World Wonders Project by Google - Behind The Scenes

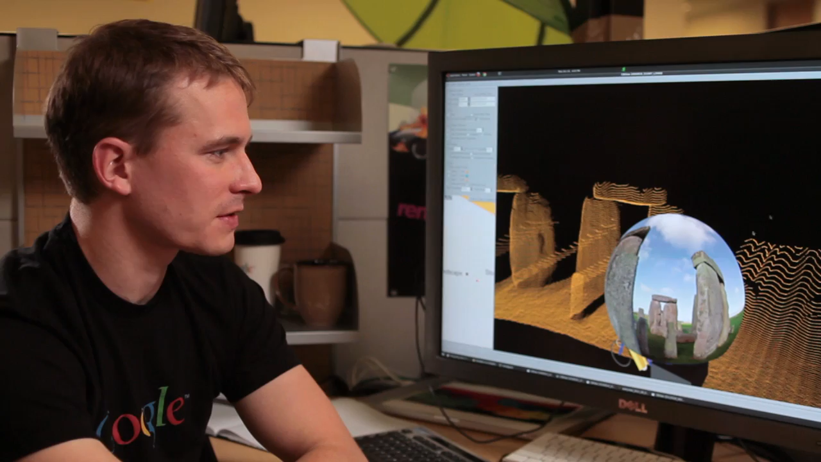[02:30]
Here we have a little model of our trike and a painted sphere that shows the 3D panorama.
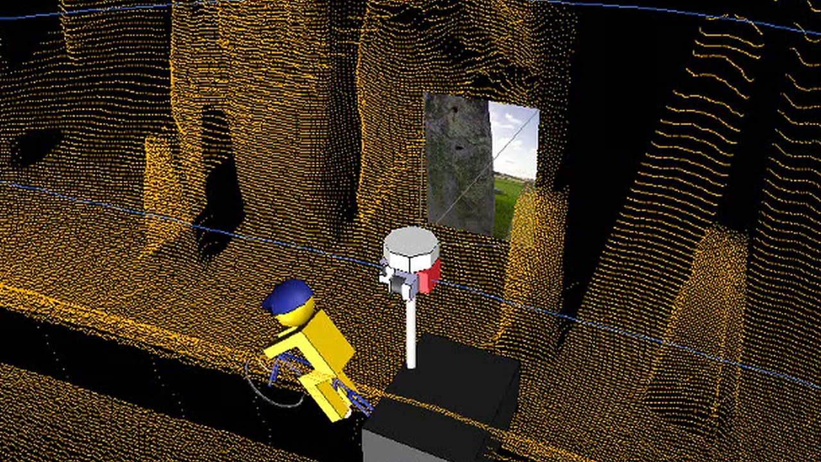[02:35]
You can see the individual cameras that are used to create this high-resolution spherical panorama that you can get inside and view inside the Street View client.